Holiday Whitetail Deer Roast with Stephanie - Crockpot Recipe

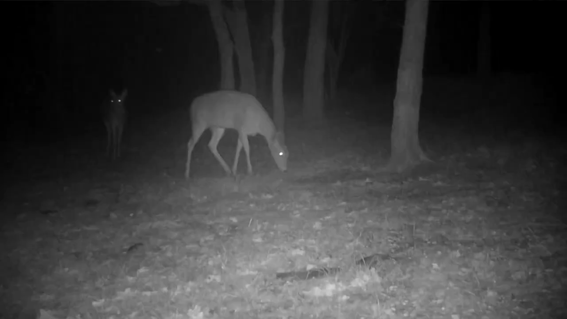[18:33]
And speaking of deer, I just checked the trail cams and there's 3 does that are coming in the yard like every night. I love this time of year, y'all. It's hunting, fishing, so many choices.